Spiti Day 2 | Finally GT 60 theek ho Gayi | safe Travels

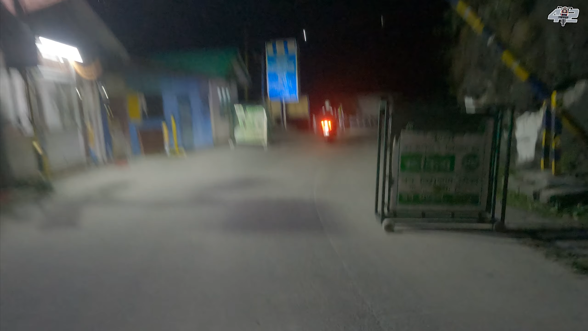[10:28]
किन्नौर एंट्री पॉइंट पर चेक पोस्ट है जहाँ पे हमें अपने गाड़ी का नंबर, कहाँ जाना है, कहाँ से आए हो,